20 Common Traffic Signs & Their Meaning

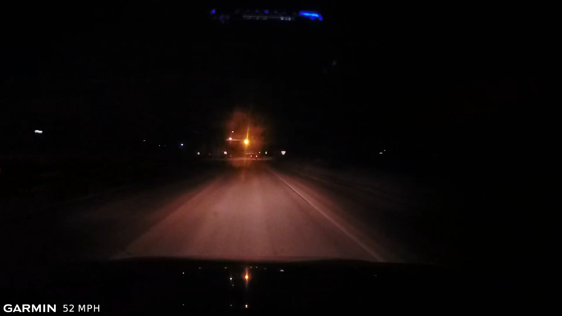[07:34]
Yellow flashing light, often found at a high-risk intersection along a highway or roadway and scan the intersection well and proceed through the intersection. School buses stopping along the roadway.